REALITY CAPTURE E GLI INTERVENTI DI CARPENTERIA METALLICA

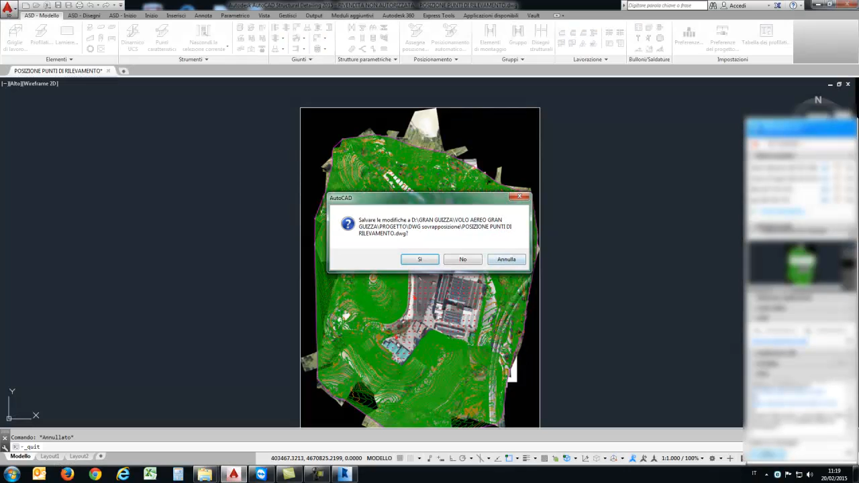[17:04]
di Autodesk quando vado al disegno esecutivo di officina quindi AutoCAD struttura detailing
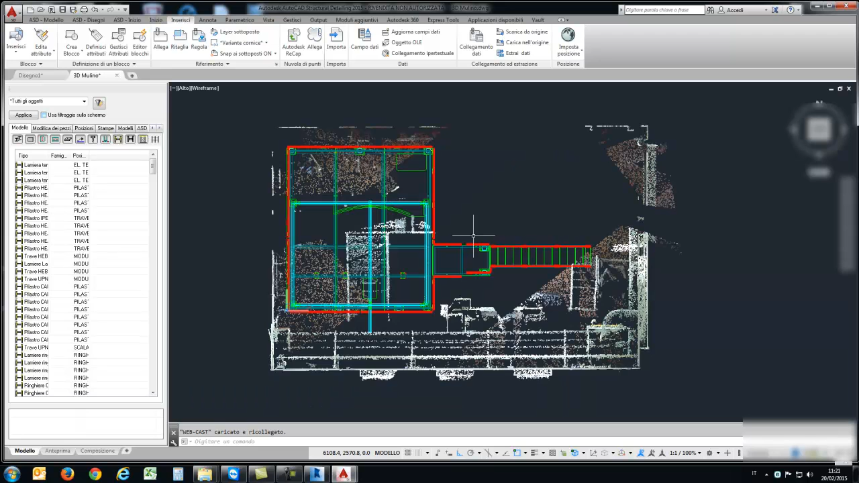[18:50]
faccio ricarica nuvola di punti ecco vi faccio notare che lui va a caricare all'interno di di outlet e quindi in questo caso di sd la nuvola
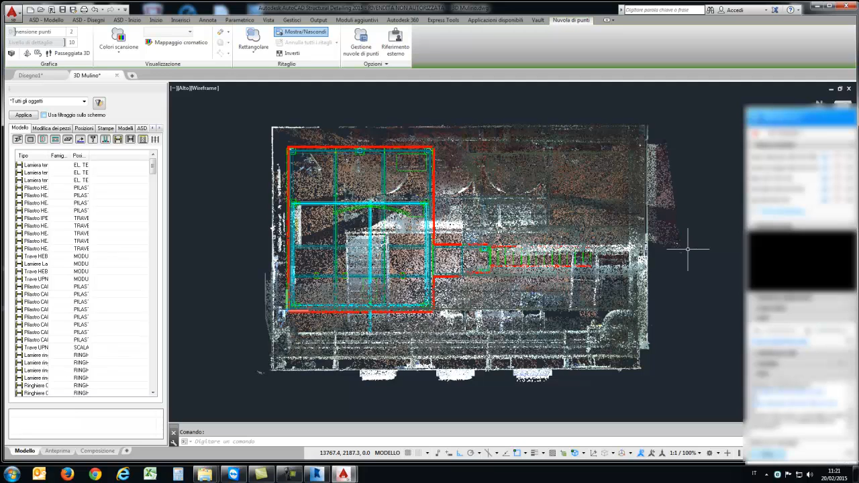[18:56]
scansionata ritagliata in questo caso ho isolato un singolo vano all'interno del quale devo andare a posizionare il mio mezzanino
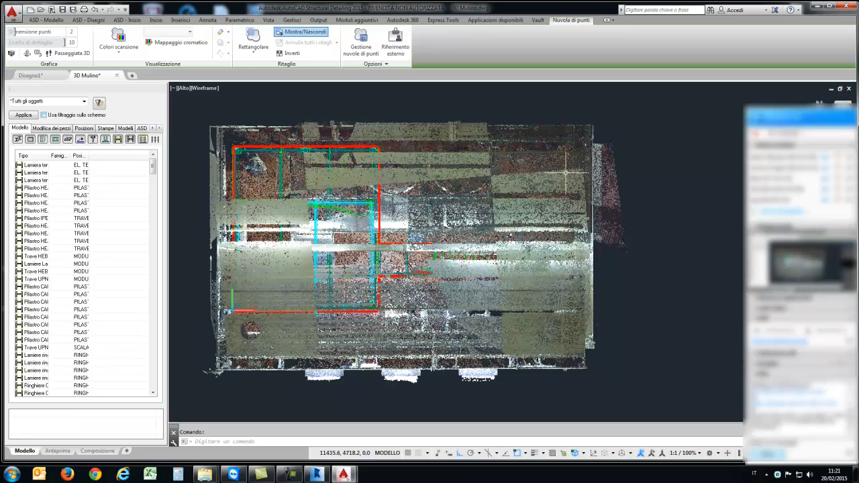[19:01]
chiaramente adesso questa è la nuvola complessiva un po' come ho fatto all'interno di
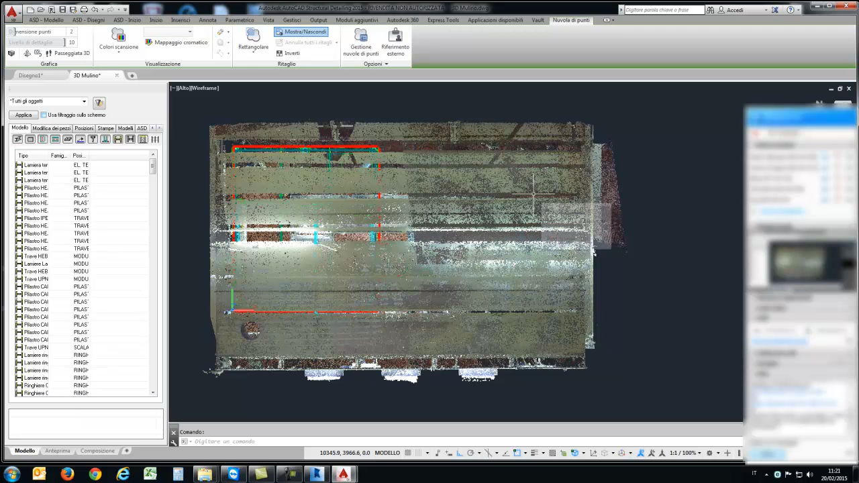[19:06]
recap io posso selezionare la nuvola attraverso la gestione delle nuve di punti in questo caso delle singole scansioni queste sono circa eh sono 5-6 scansioni vedete io potrei andare a accendere o spegnere la visibilità
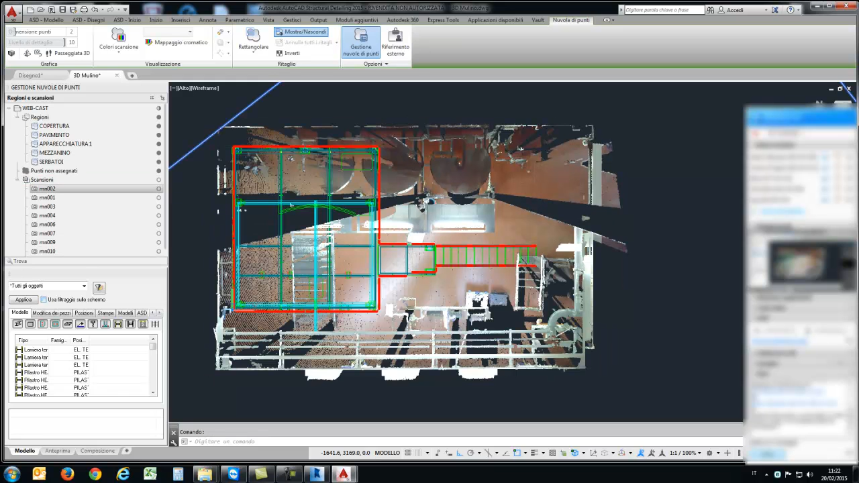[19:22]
di alcune porzioni di rilievo è una come fosse lo
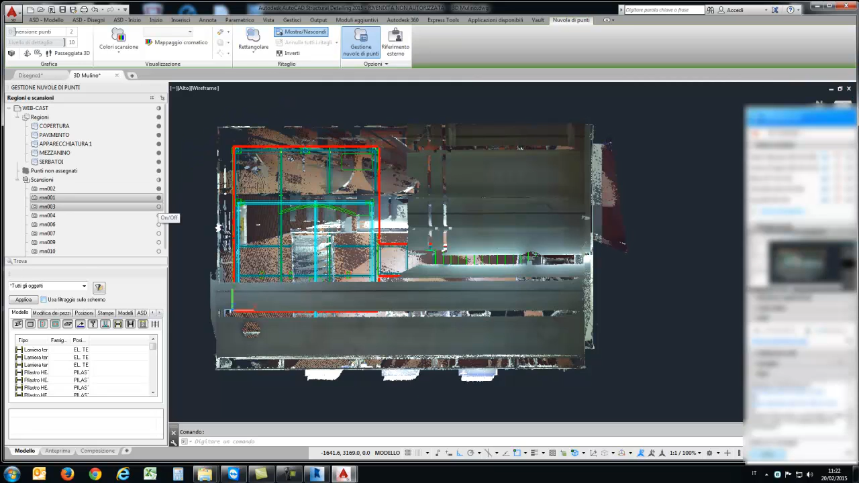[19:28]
spegnimento o l'accensione di layer quindi Outlook già prevede queste funzionalità quindi io posso
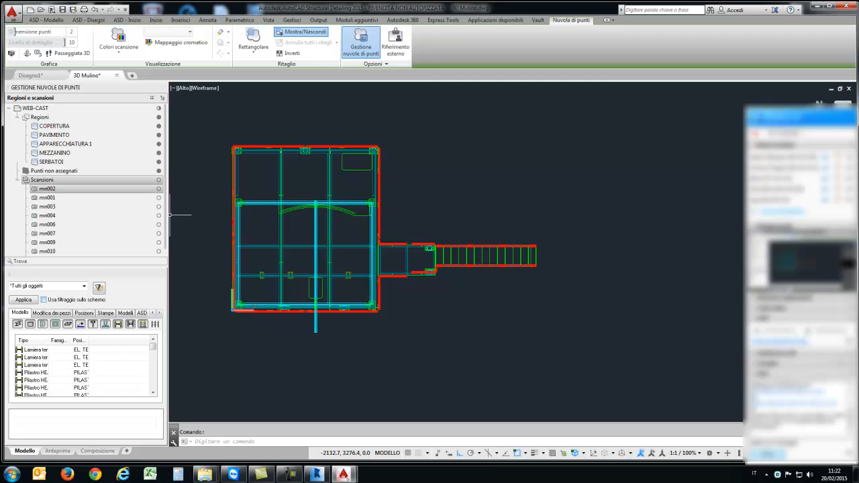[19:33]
andare qui accendere le scansioni addirittura vengono riconosciute i raggruppamenti che ho fatto all'interno di recap quindi io potrei avendo la nuvola complessiva andare sulla vista 3D
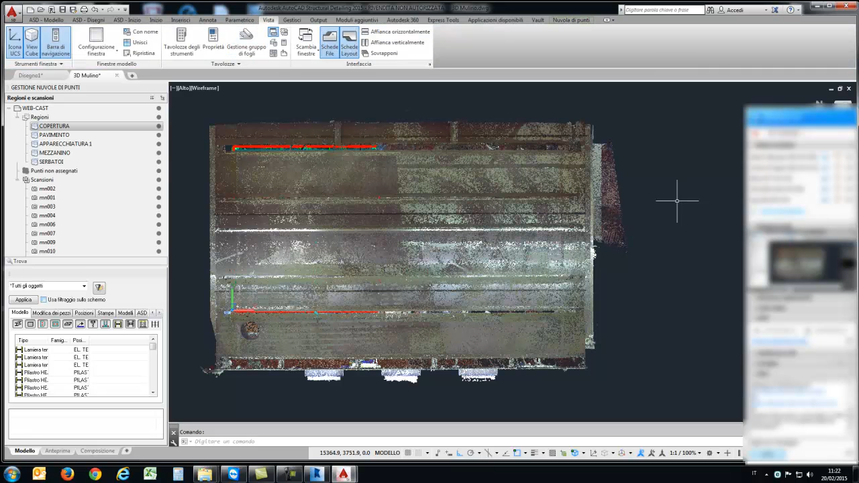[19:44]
vista sonometrica potrei andare a isolare la porzione di nuvola spegnendo
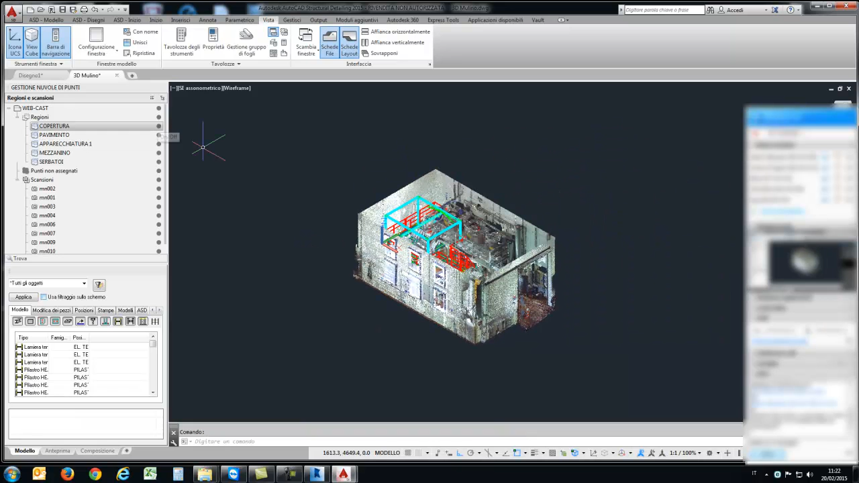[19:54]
ad esempio la visibilità della copertura piuttosto che del pavimento vedete
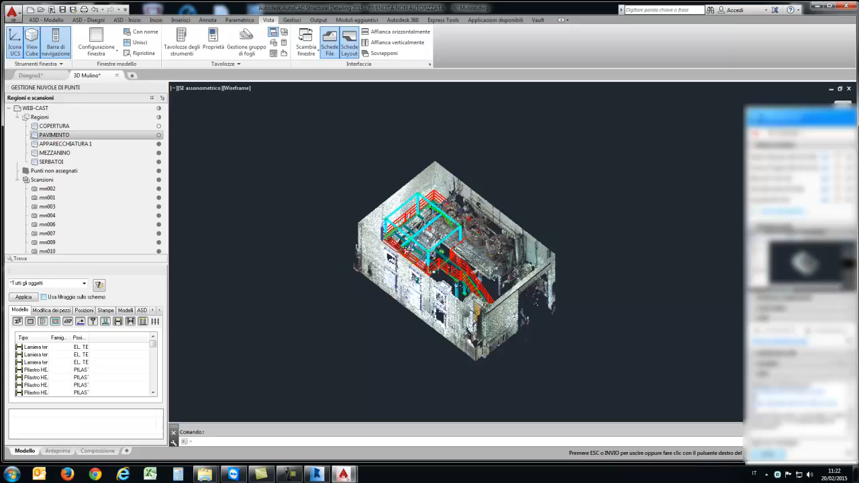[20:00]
questa è l'operazione del raggruppamento che ho fatto all'interno di recap potrei andare a spegnere ad esempio il mezzanino le apparecchiature che stanno qui sulla sinistra
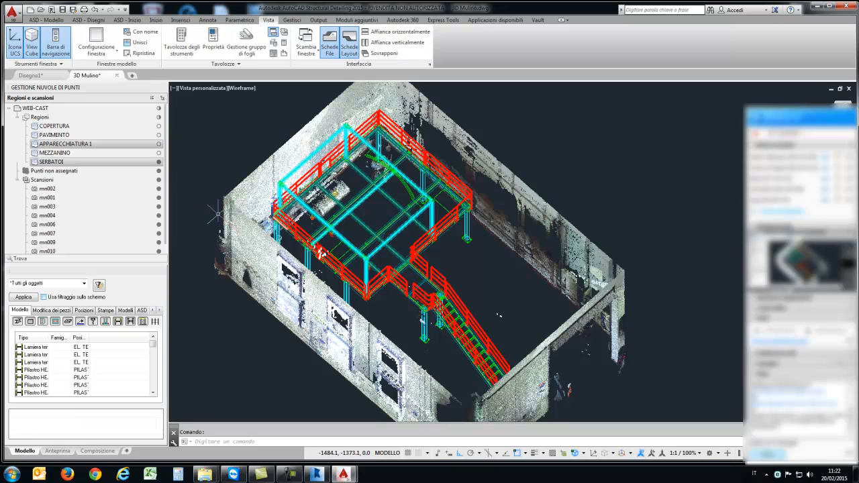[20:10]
e lasciare attivo
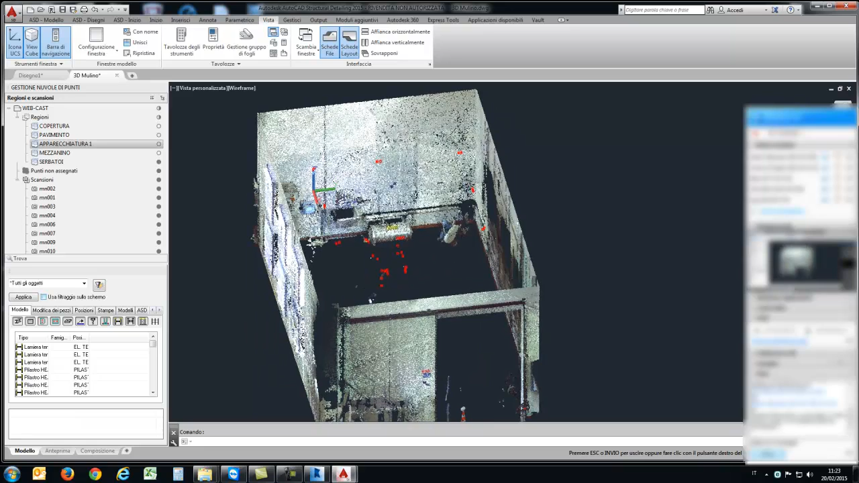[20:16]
solo l'involucro quindi la stanza all'interno del quale dovrò posizionare il mio mezzanino
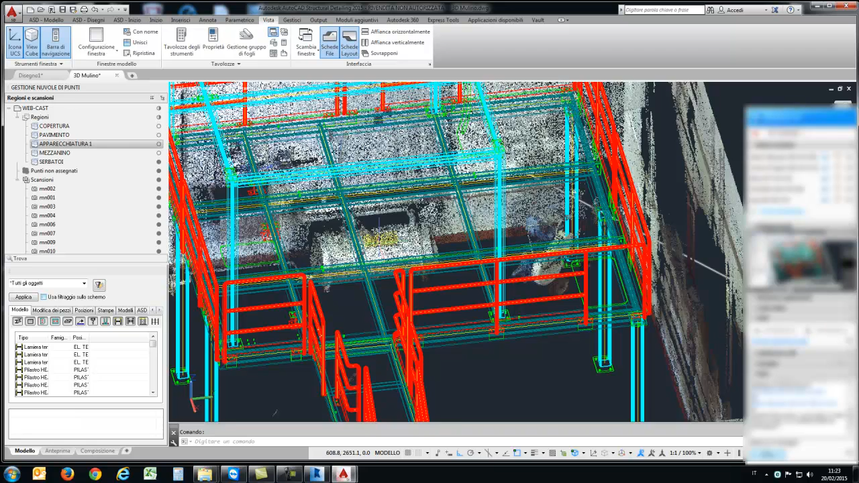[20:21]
quindi vedete io adesso se vado a fare una vista di qualsiasi tipo magari mi metto sulla vista laterale